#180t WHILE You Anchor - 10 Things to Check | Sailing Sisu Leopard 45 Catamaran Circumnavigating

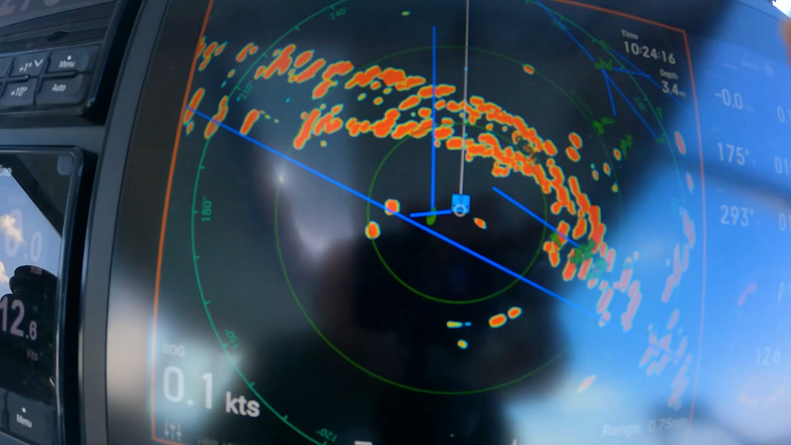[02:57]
you don't see any one of them I only see that one over there which is was there all the time but you can see on AIS there's one there's one here's one and I think this is another one here
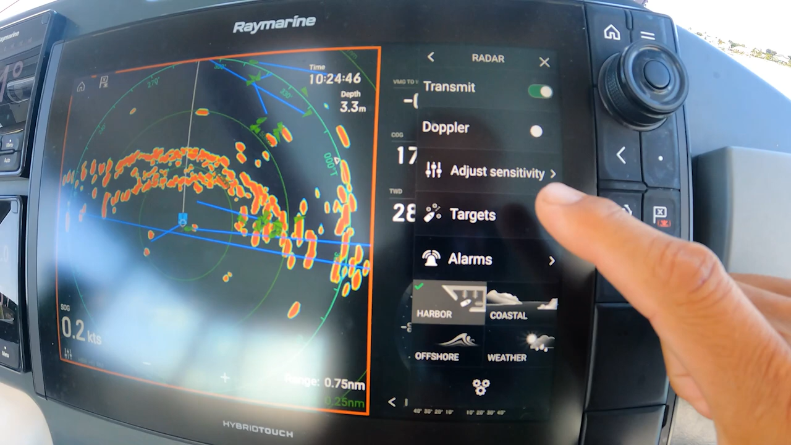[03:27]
um we can do a whole episode just on radar but you need to make it for harbor if
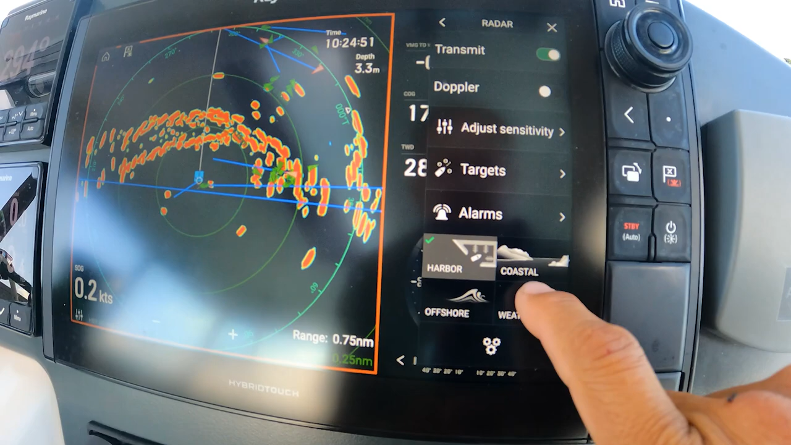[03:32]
you make it weather everything just gets mushy because it's trying to pick up moisture
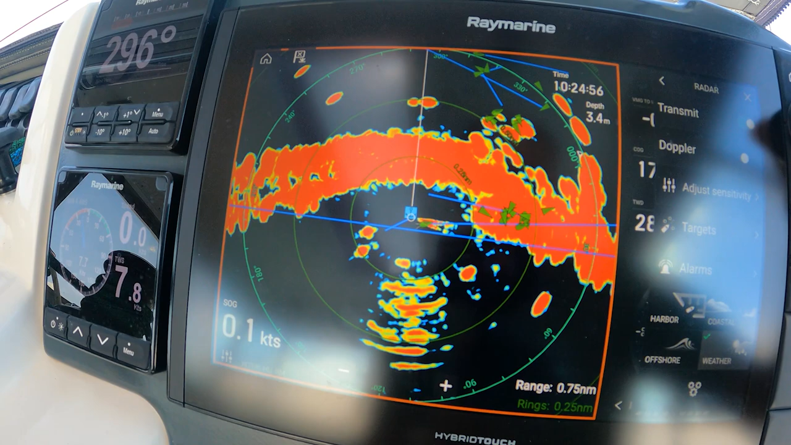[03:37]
as well and it just gets all blurry so if you want if you're approaching close quarters
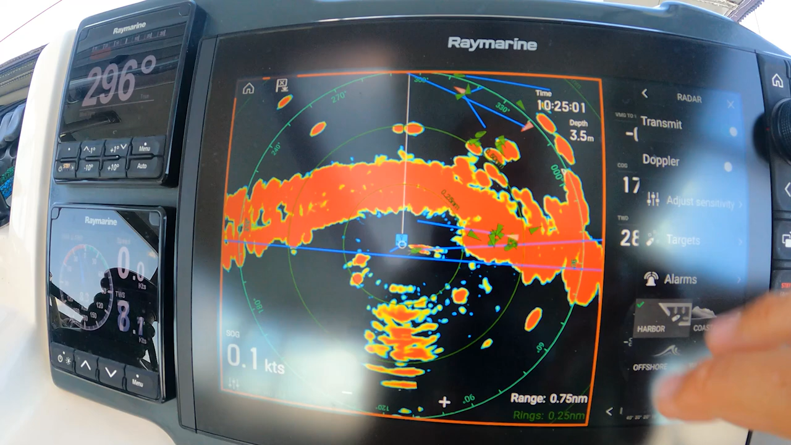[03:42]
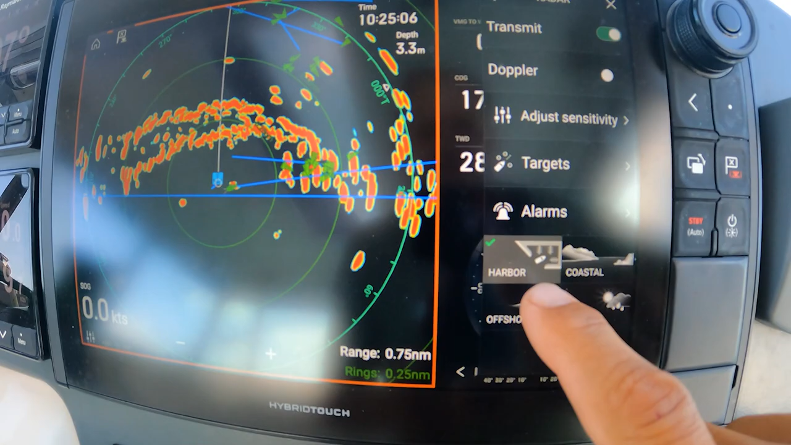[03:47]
make it harbor mode or make the intensity and again as as little as possible also
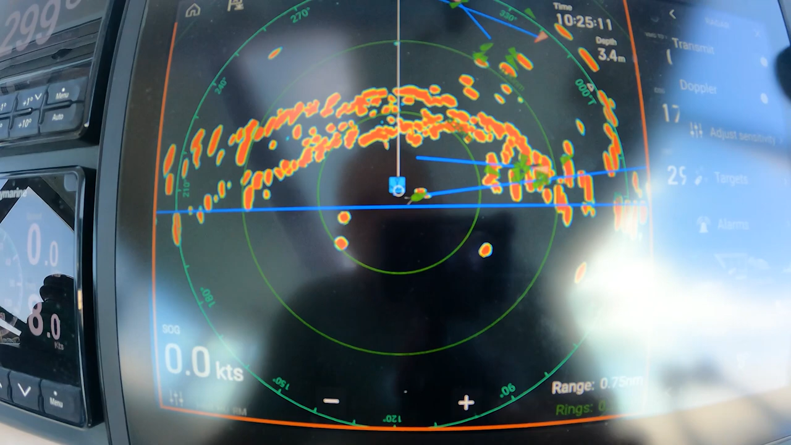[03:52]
the the Raymarine radar has this interesting thing that
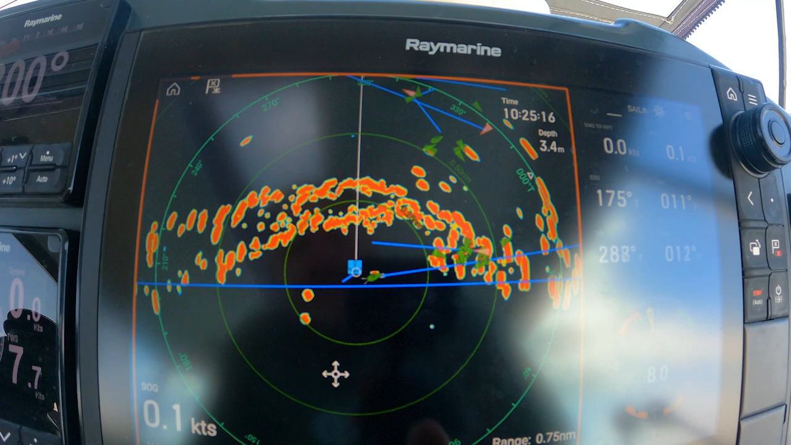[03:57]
if you if you make if you zoom out it's putting out
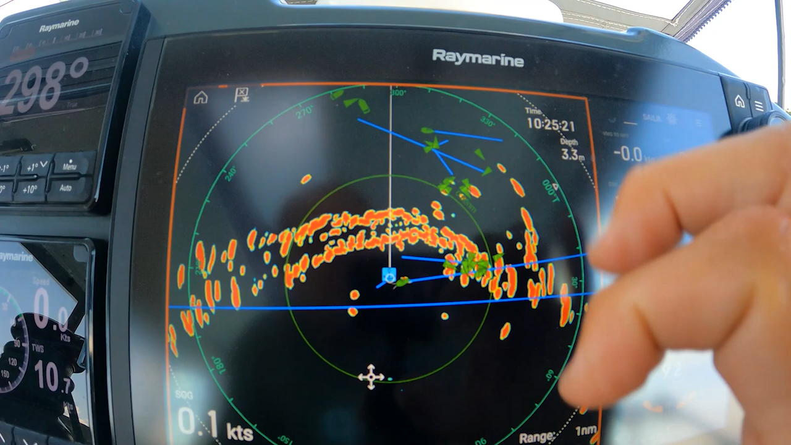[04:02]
more power but if you start zooming in it actually puts less power
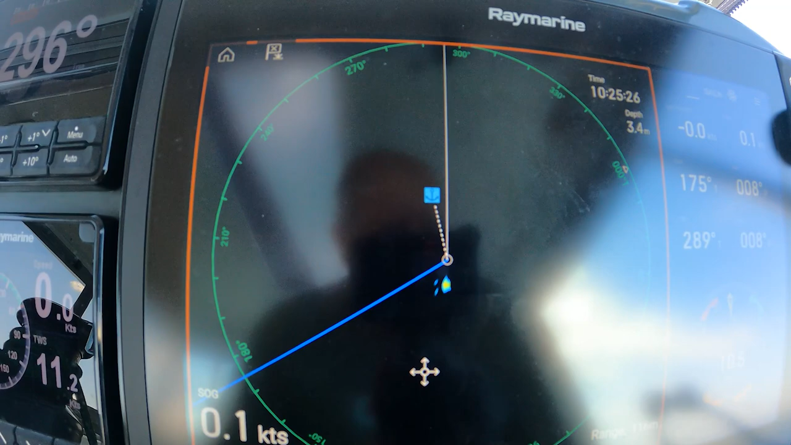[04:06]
so if you I can see that boat
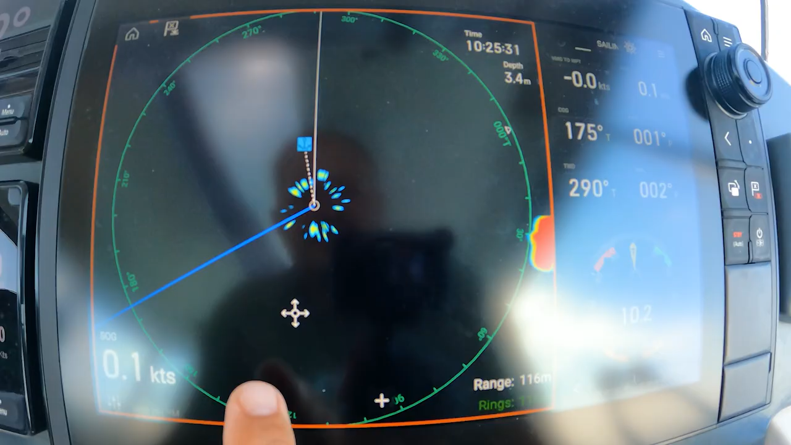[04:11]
much easier so it's the one just you're next to us
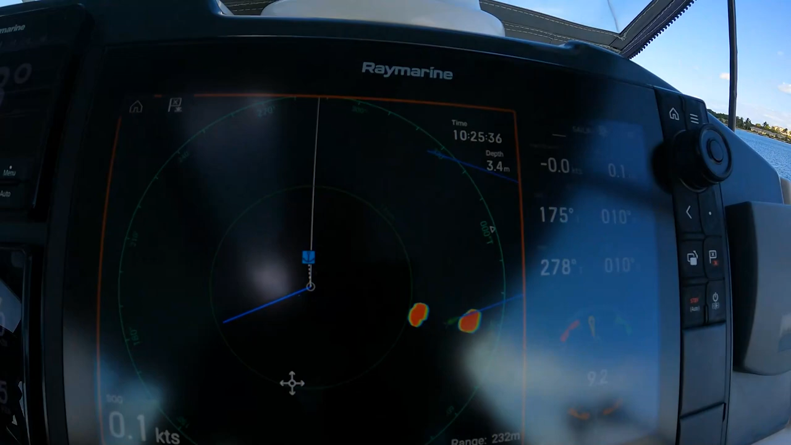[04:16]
um so you can see that boat and if you can see there's a passing
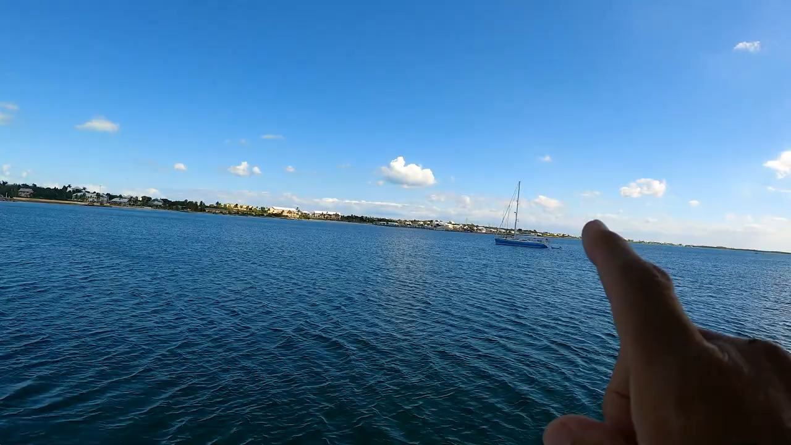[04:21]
one the one with the two masts just behind the blue boat and that's the one that we actually see on the radar so you can see there's a passing
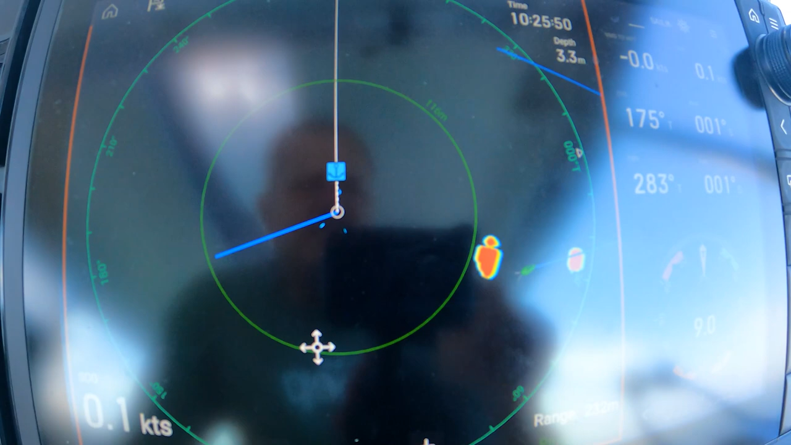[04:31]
boat the radar is not showing exactly where the AIS is showing which is
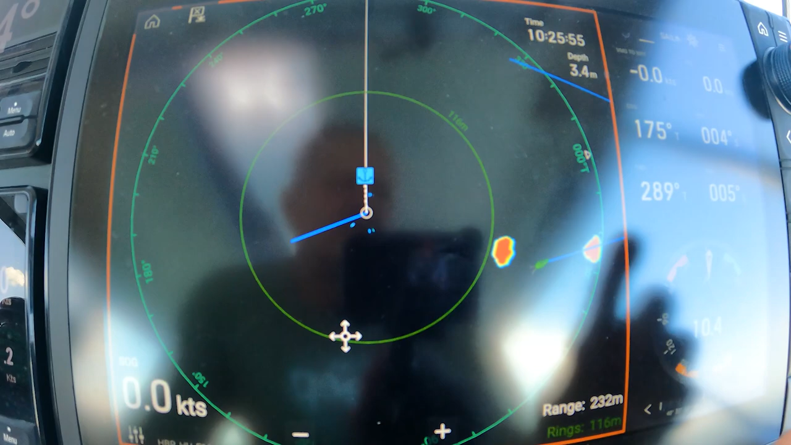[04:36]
normal because AIS is only updating every few seconds um so this is the one next to us
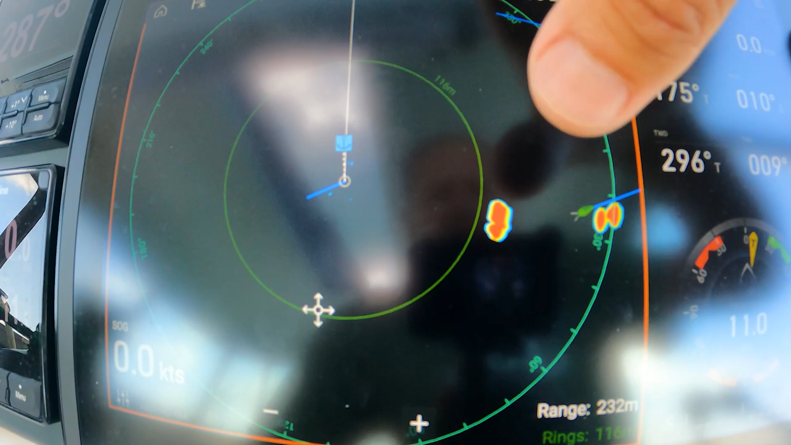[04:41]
so if I'm going to zoom out a little bit more
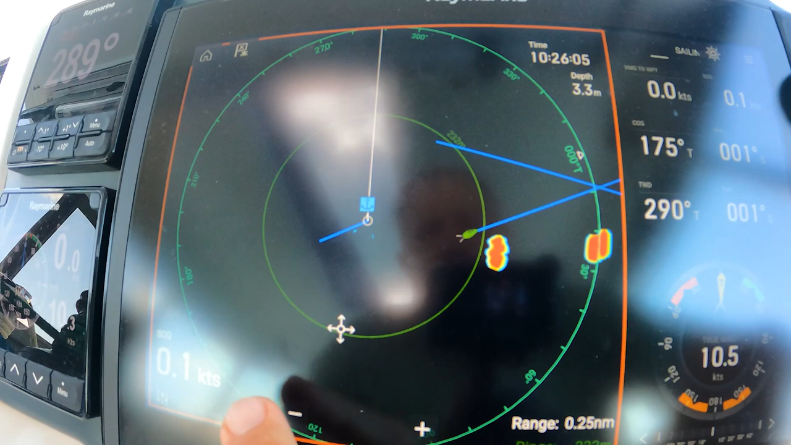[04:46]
then you will start seeing that's
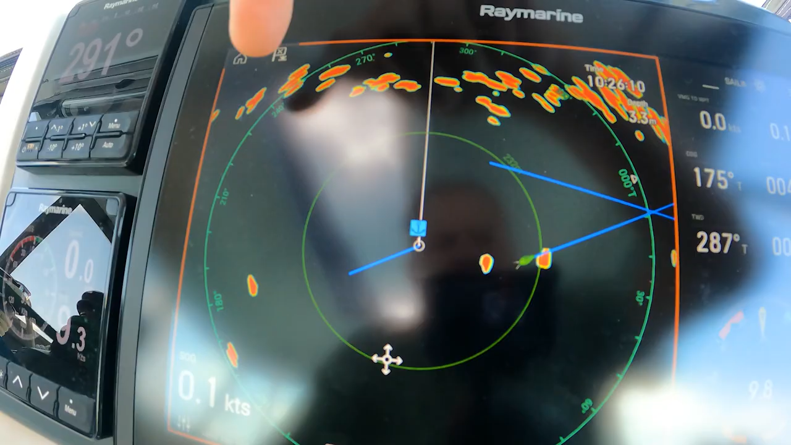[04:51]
the shore which is right over there and you can see here's another boat here
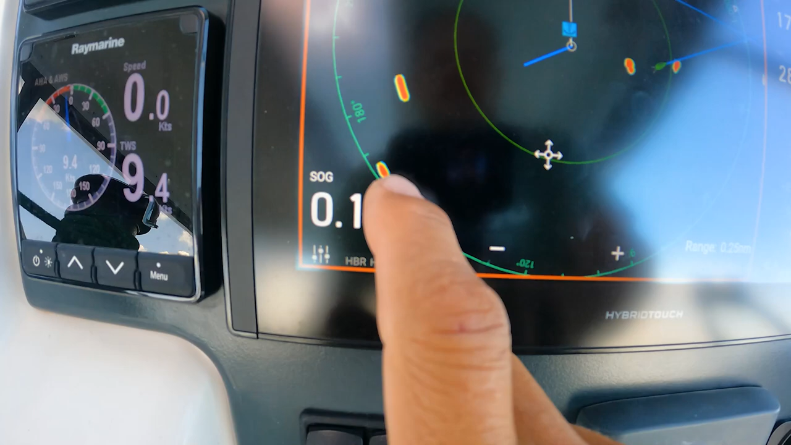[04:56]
there's another boat there this is the one here next to us and that's the one that's moving away